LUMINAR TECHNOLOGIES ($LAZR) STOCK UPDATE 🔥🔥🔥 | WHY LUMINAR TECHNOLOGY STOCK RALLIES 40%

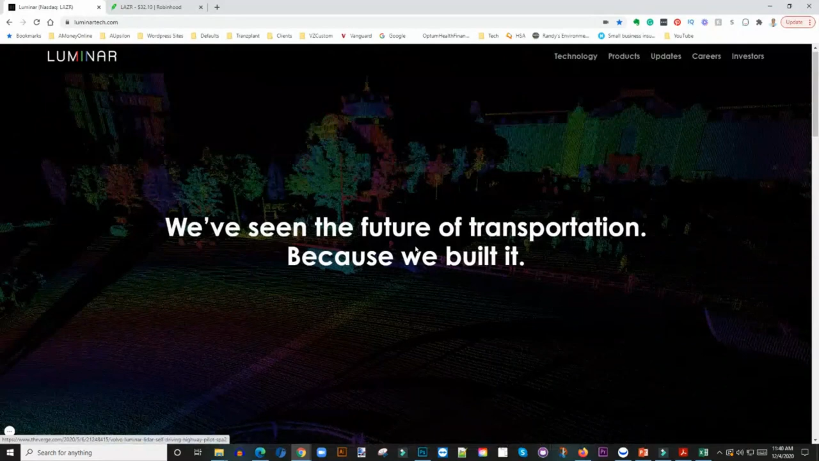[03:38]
they're building the technology right from the factory into the car.
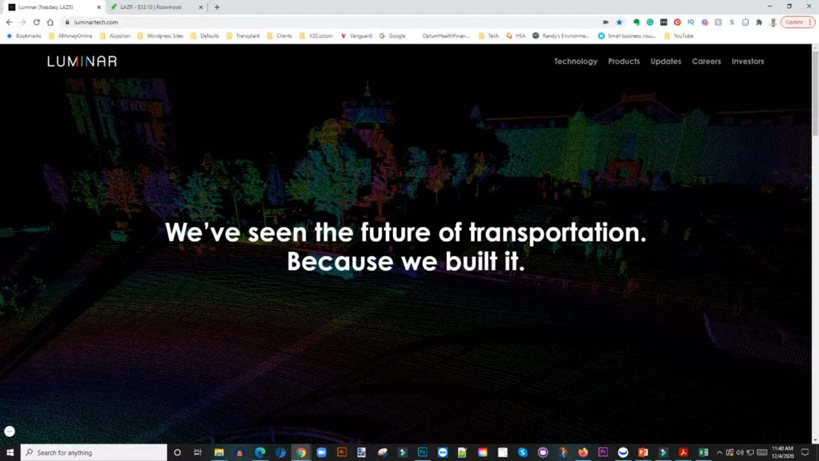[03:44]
So uh, this lighter technology is the future and uh Illumina is actually leading the way so you would see cars driving themselves down the road Know that you have built in lighter technology into the car.